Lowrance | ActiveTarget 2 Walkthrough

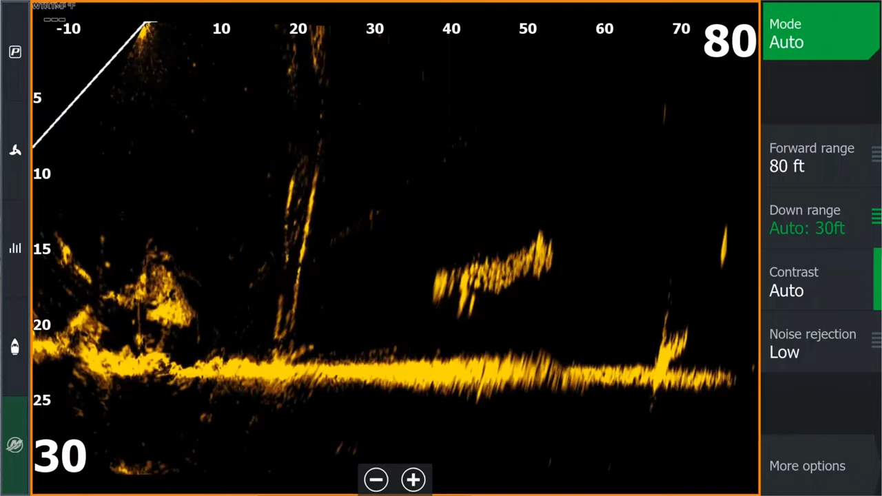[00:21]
It's got the same forward, down, and scout modes that regular Active Target 1 had, and so it's compatible with the same things that Active Target 1 could be run on.
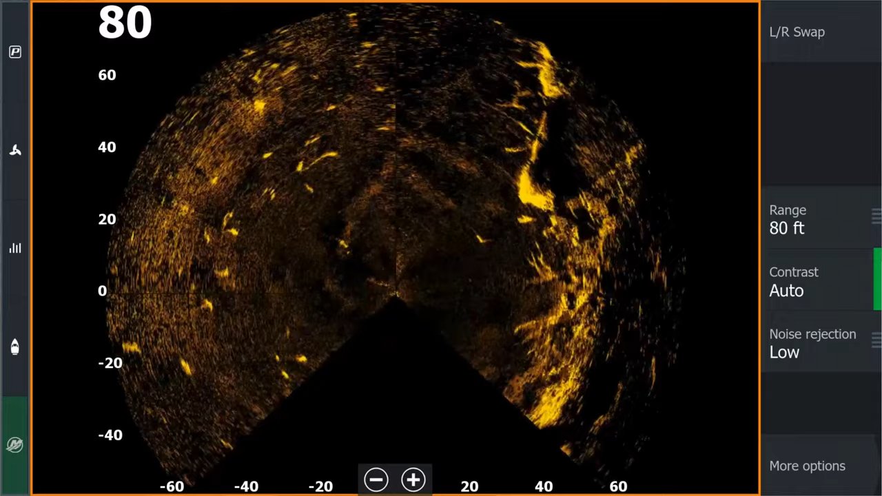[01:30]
I can tell if they're chasing my bait and stuff. It's actually a super powerful tool. The other mode that we have with two Active Target 2s is the 180 mode.
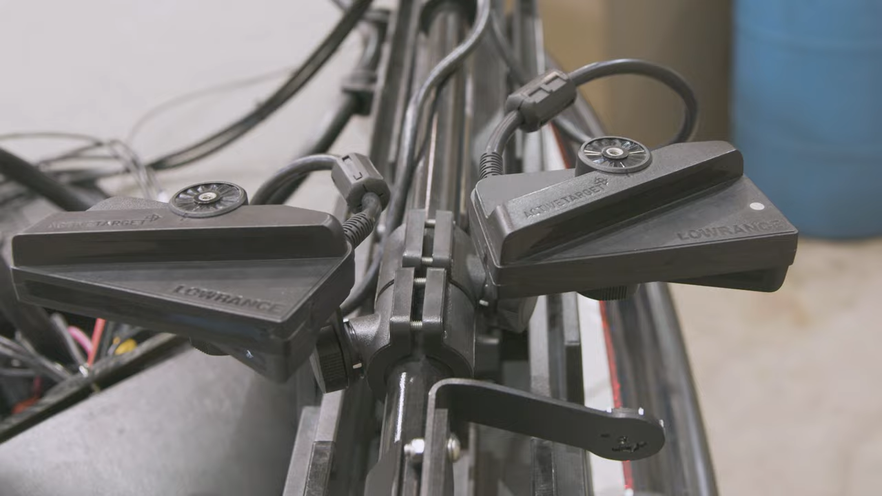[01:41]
So that is a transducer pointed in the forward mode, and another one in forward but 180 degrees away, so essentially backward.
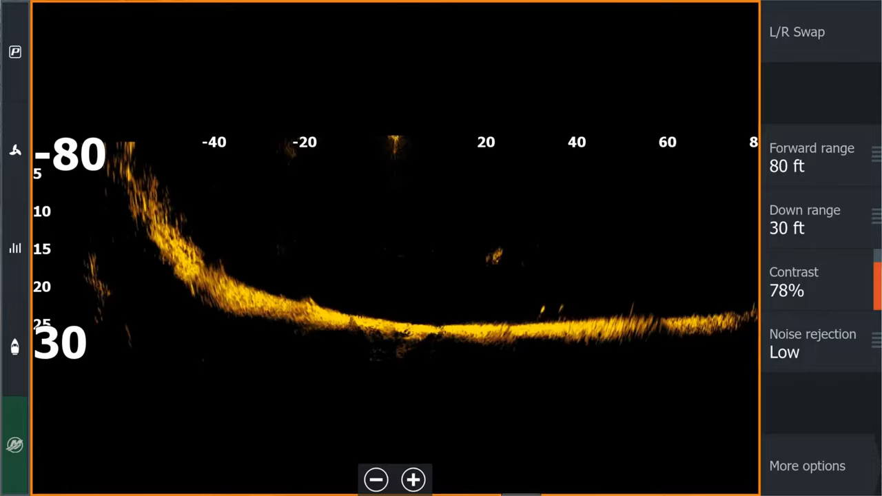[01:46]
And that gives me my full range of whatever I have set 80 feet, 100 feet of range in two directions.
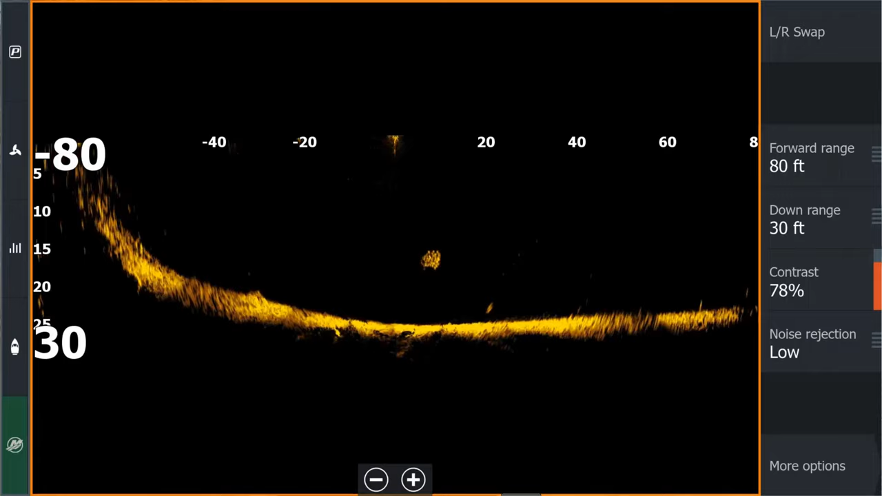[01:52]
So I can cover twice as much area with the same sort of integration
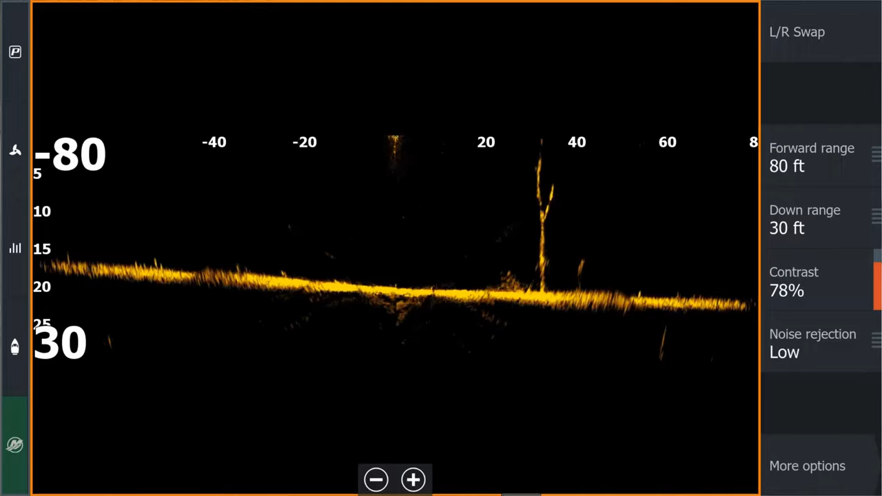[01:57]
and image quality and clarity that I have with a regular forward mode, but double the coverage.
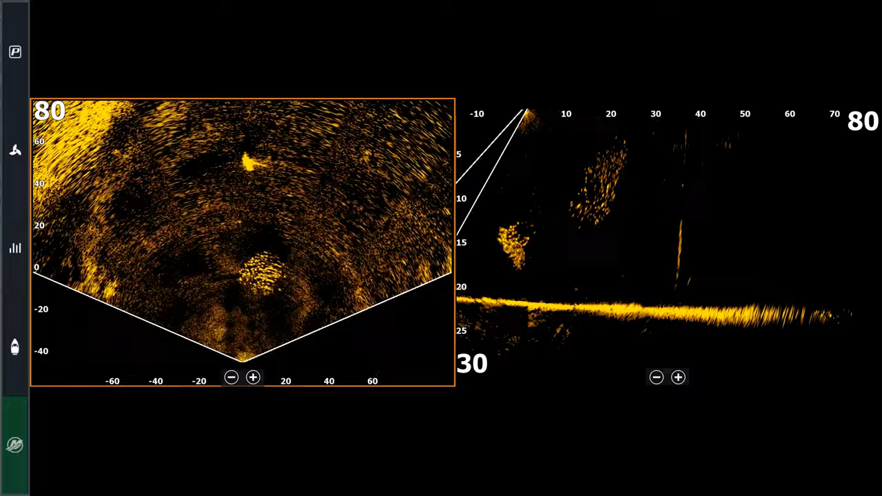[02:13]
And that really gives you the best of both worlds. So I have the ability to see my regular scout mode with live
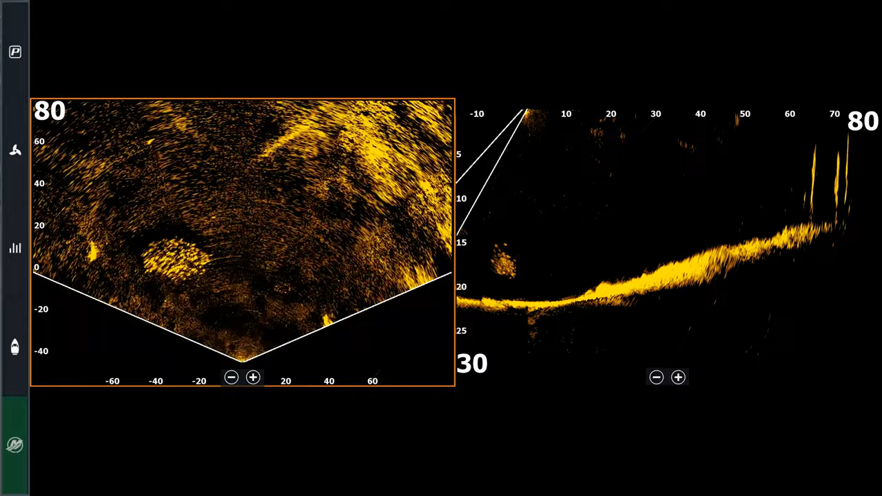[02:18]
sonar in my 135 degrees wherever I have the trolling motor pointed. And then my forward mode that we all know and love so I can watch my bait, I can see fish, follow it, see if they're reacting to the presentation I'm giving them.